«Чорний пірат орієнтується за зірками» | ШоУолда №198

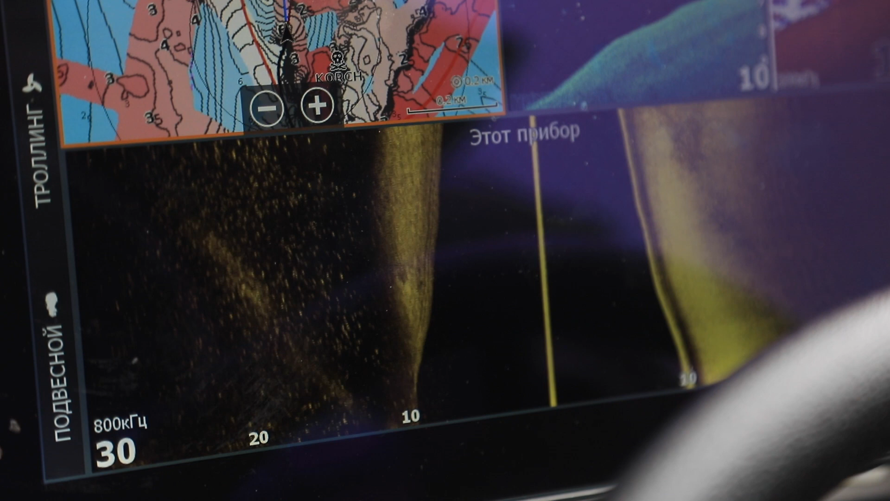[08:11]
Бачишь? Оце ти кажеш, чайка сидить, mm-hmm, да? Да. Це, ну ти ж побачив спочатку чайку, да? Да. А потім вже під'їхав. Конечно.
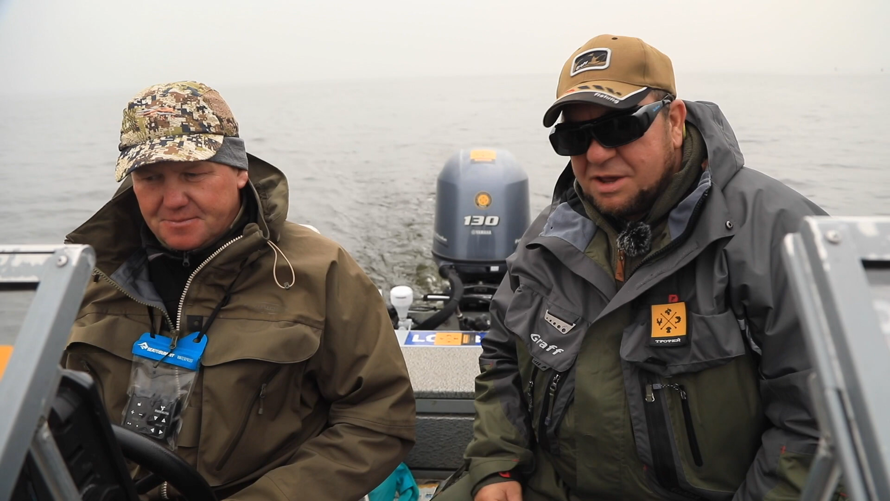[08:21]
Юра каже, і тут під чайкою. Коли чайка сидить, там повинна бути десь риба, да, да? Да. І так воно і є, дуже багато білі. Да. А судаки?
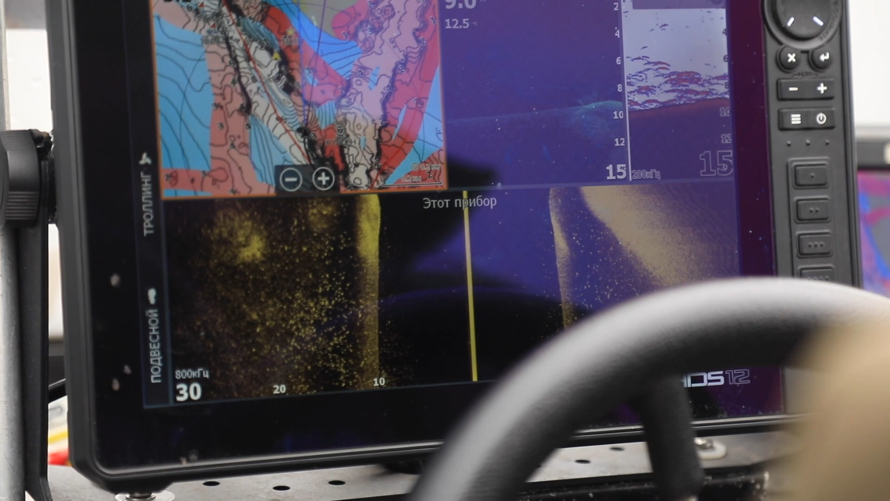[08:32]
Ну, розумієш, тут так багато білої риби, що ти під ними навіть не можеш. Він, скоріше всього, там є під нею, але ти не бачиш її, ага. Тому що слой білої риби закриває їх.
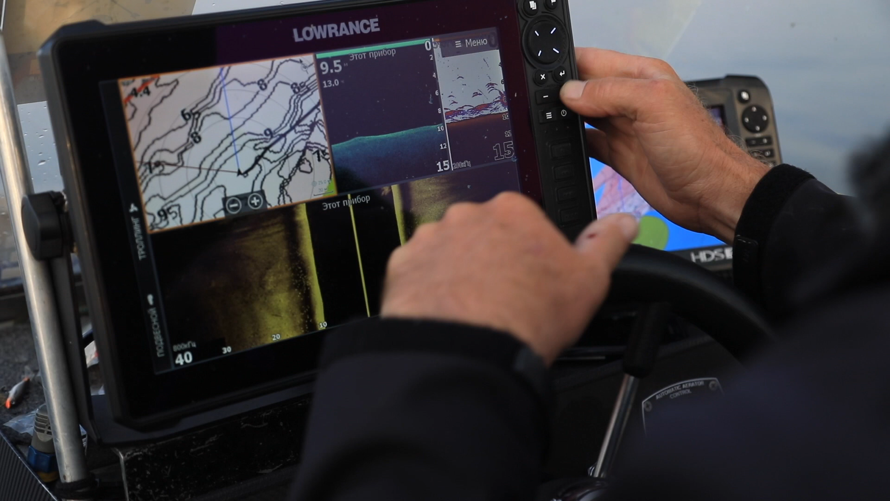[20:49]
Тут щось бачимо? Ну, так. Да. Багато здесь білого я бачу, да. Бачу. Ну, давай ще тут постерику трохи походимо, добре.